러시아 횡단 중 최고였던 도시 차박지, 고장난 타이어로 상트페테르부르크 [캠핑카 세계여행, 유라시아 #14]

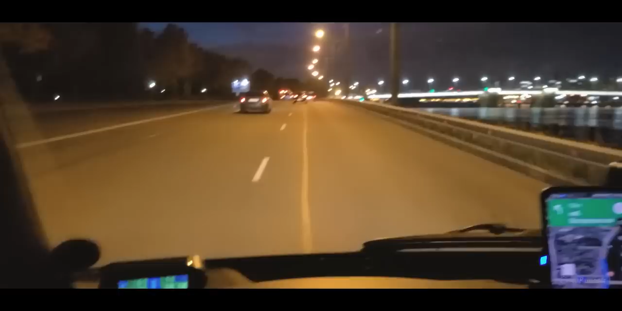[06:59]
상트페테르부르크 강변 이제 시내로 가고 있어. 그렇게 피곤해?
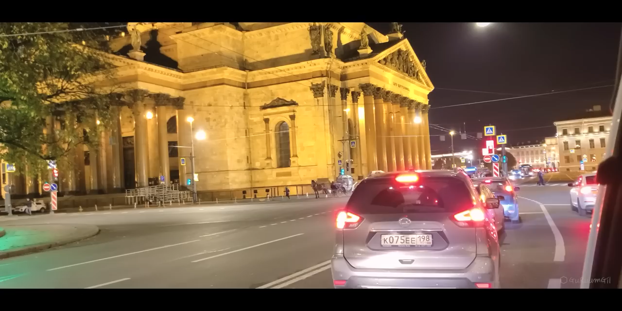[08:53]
와, 저 마차 봐봐. 호박 어디? 모양 신데렐라 마차처럼. 어디? 저기.